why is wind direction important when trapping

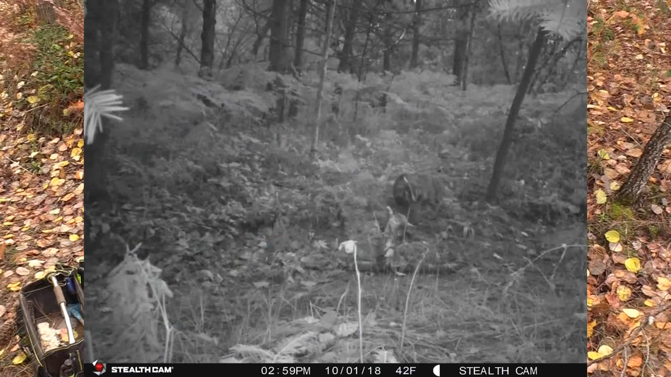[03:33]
him and goes across and then he he turns and he's smelling right into it and he'll come down here and that that badger's nose is right here winding